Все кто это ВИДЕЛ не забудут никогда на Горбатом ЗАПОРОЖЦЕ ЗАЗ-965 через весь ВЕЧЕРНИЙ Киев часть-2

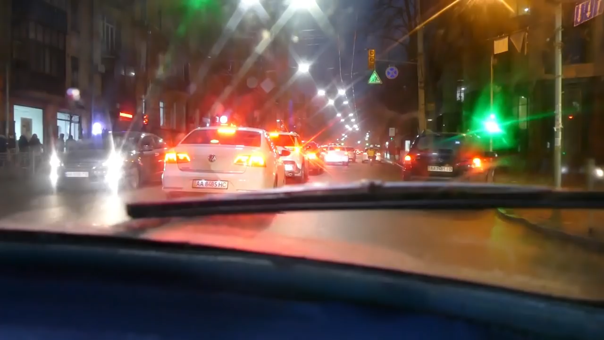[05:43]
это жестяк да все типа поворачивают налево а нас налево тоже где-то или нет не не не осторожно
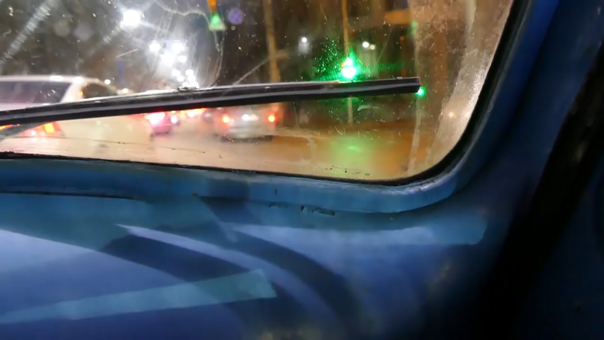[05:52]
пошли так стой стой стой что то мы тут не сильно спасло нас сократили тут опять все стоит пороли с перестроением все остановилось правая полоса да трэш просто нереальный в час пик по центру Киева
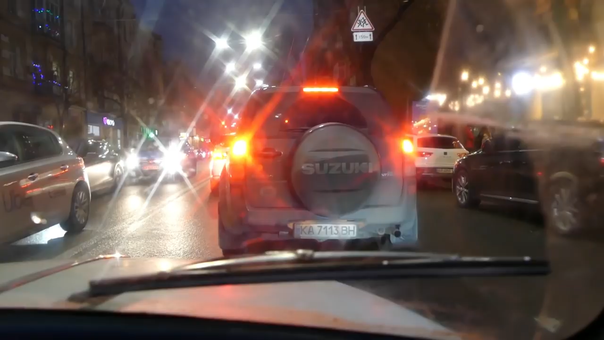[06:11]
на горбатом который мы только что купили который блин стоял блин с шестнадцатого года это что то неимоверное вообще
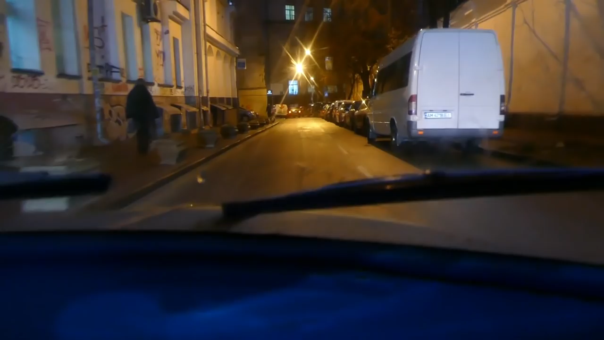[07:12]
Блин, зато... Завелся? Ага. Направо ведет? Да. Посмотрите, какими закоулками, блин, тут... Зато без пробки. Зато без пробки, да. И видно стало хорошо, так. Освещение хорошее.
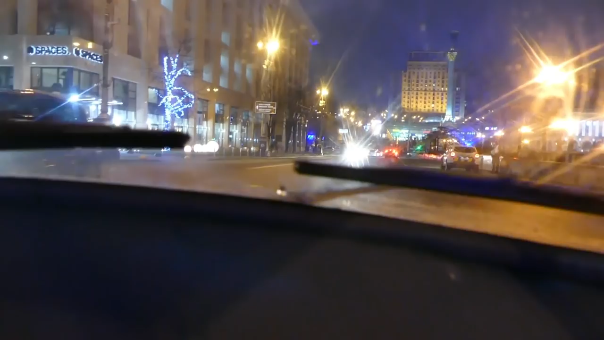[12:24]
Прямо перед нами улица Институтская. Арка.
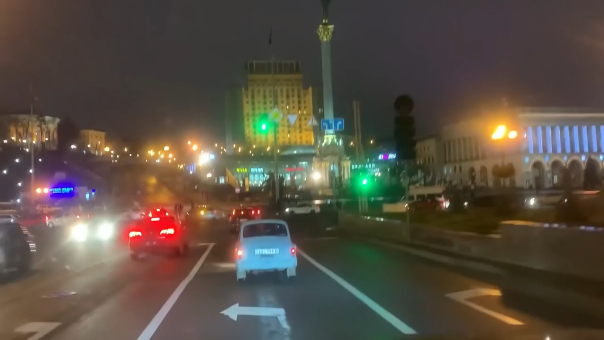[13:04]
Да, события тут были жёсткие, конечно. Ну и прямо Европейская площадь. Слева Европейский дом, бывший музей Ленина. Арка Дружбы Народов впереди, перед вами. Это твой навигатор спецом или что? Он нас повёл, чтобы мы показали всем подписчикам, зрителям, показали вечерний Киев красивый. Смотрите. Лайки поставьте.
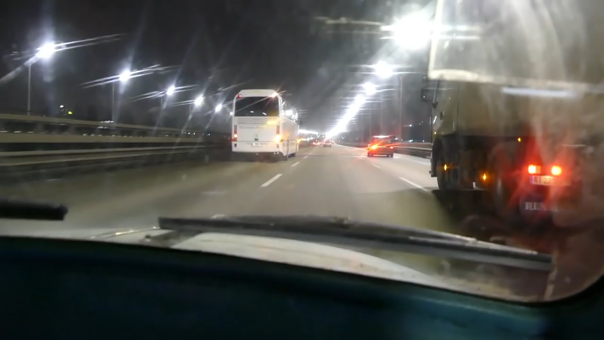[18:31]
Видишь, нам сейчас через неё придётся ехать. Но там дальше опять пару ям выбило. Какое-то, видно, место слабое. Да, хорошо. Да. Валим по нашему мосту любимому. Вот он, левый берег вдалеке. Сейчас покажу на горизонте его. Без... Без этого... То хура тут у нас. Ну, давай в этой полосе или что?
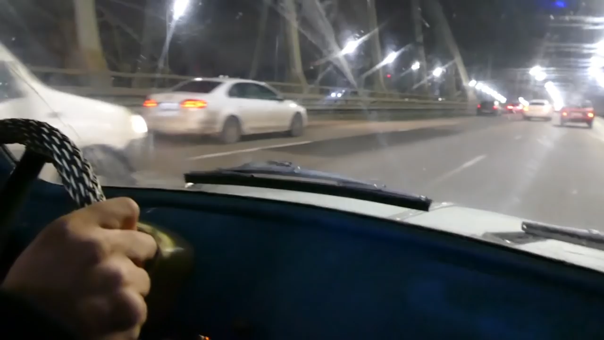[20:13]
Вот она, смотрите, большая латка, огромная. А тут дальше вот несколько, видишь, несколько новых ям уже появилось.
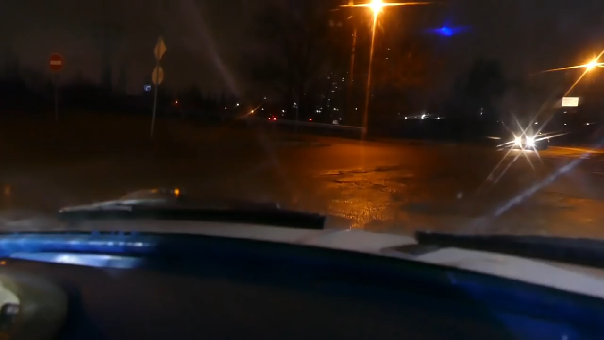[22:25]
Что тут, как по бездору идем? Сейчас, друзья, оффроуда кусок здесь. Жесть вообще. Все, прошли оффроуд. И валим, валим уже на базу. Уже недалеко, 5 км, 6 где-то осталось. Просто по прямой, просто по прямой практически. И тут нам повезло. А мы сейчас внизу, да, постоим. И загорится зеленый. И мы, блин, стартанем. Чтобы на подъем. А как раз, как раз нормально все.